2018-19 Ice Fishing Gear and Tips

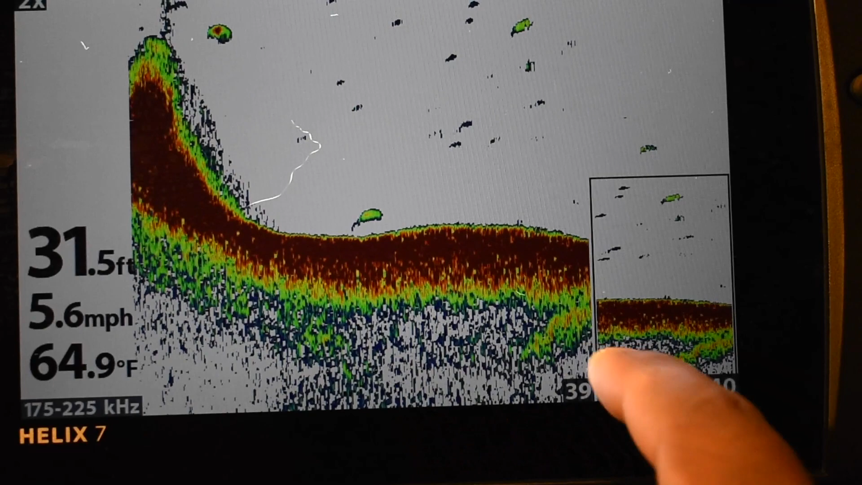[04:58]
On screen: depth 31.5 ft, water 64.9°F, speed 5.6 mph
Here we got, here's the charts.
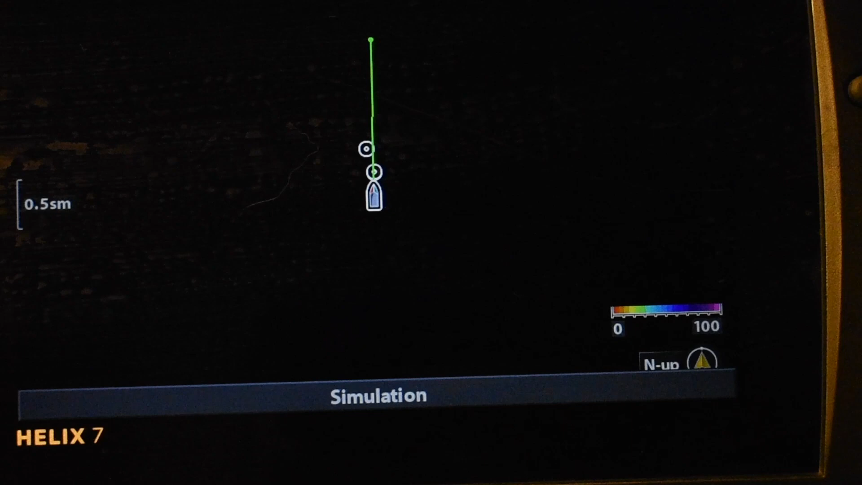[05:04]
This is just a demo chart it has in Florida. Blah, blah, blah.
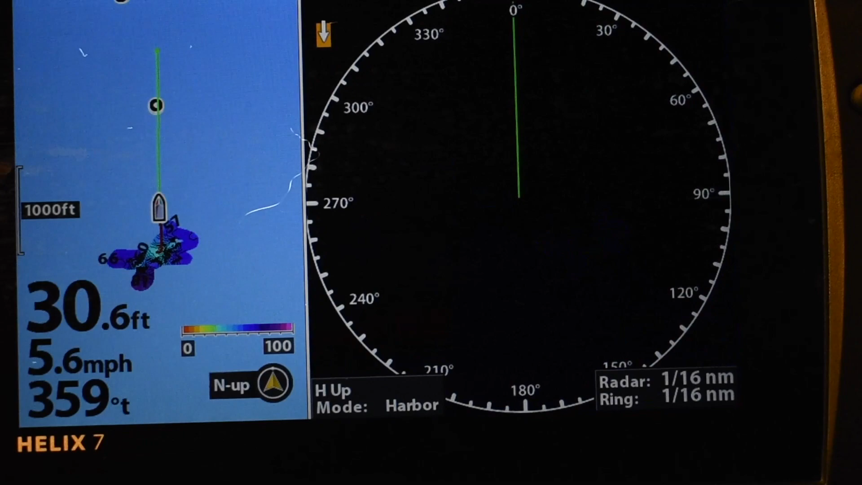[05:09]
And if you do like having a flasher, it's got an option for you to use a flasher on here.
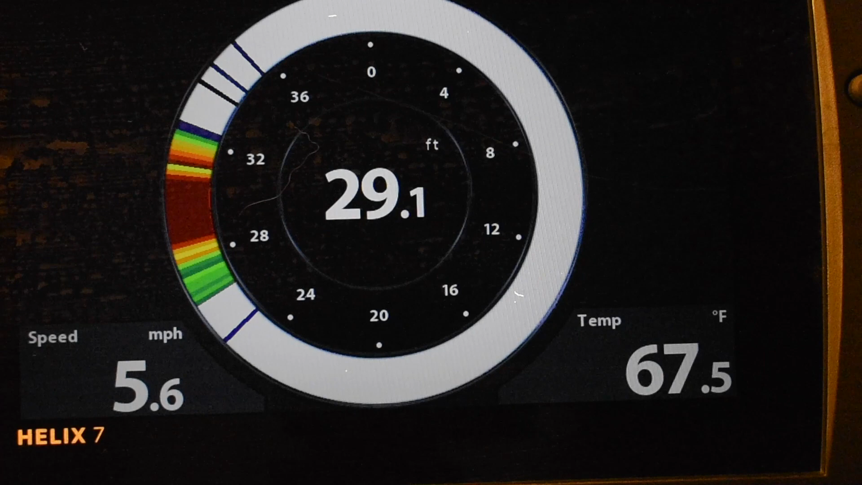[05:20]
On screen: depth 29.1 ft, water 67.5°F, speed 5.6 mph
So it's just like having your Vexilar or Markham or your Ice 55 Humminbird, whatever you want to use.
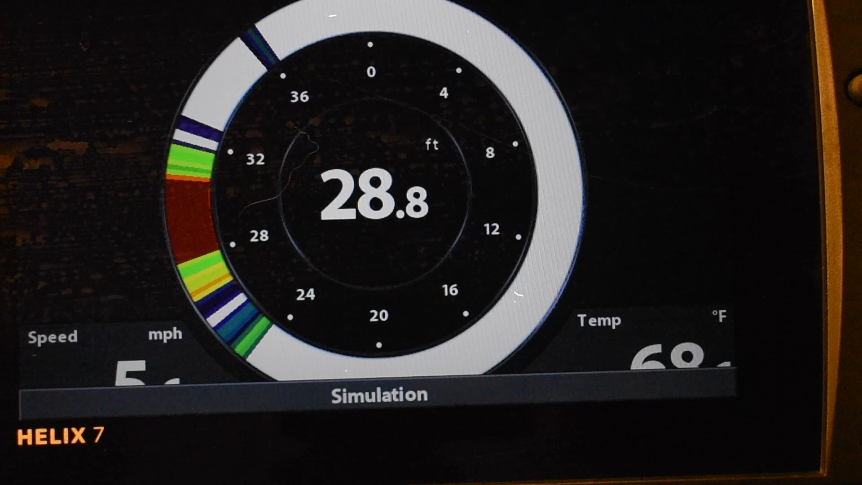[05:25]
On screen: depth 28.8 ft
So it's got that option too.
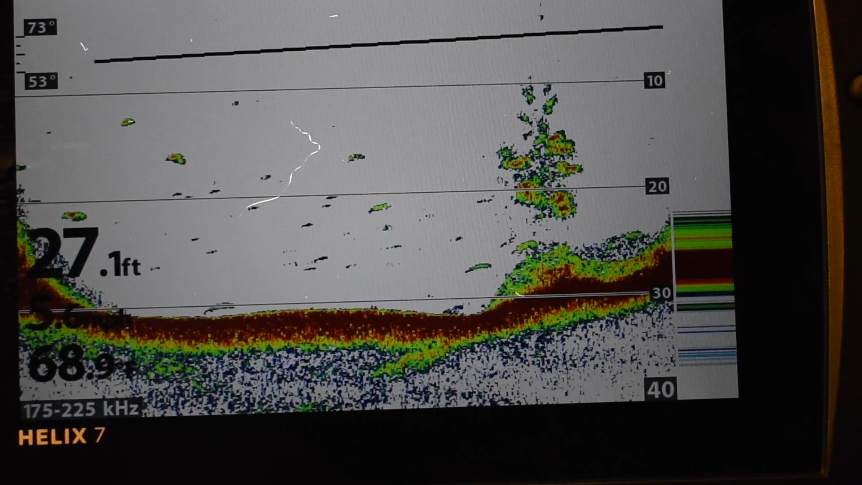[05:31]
On screen: depth 27.1 ft
And there's a whole bunch of things this thing can do that I can't comprehend because, you know, I've got the IQ of a squirrel.